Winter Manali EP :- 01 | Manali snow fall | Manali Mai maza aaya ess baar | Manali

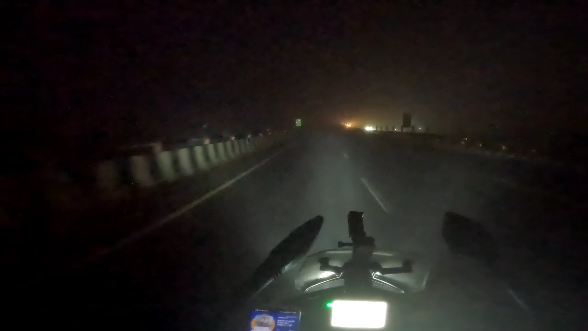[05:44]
इतनी स्पीड में चलाई जा रही है 50 की स्पीड में, वो तो शुक्र है लाइट आ जा रही है बीच में। जब अंधेरा होता जैसे कि अभी अंधेरा आ गया तो अब कुछ दिखाई नहीं पड़ रहा, पूरा ब्लैंक हो जा रहा है।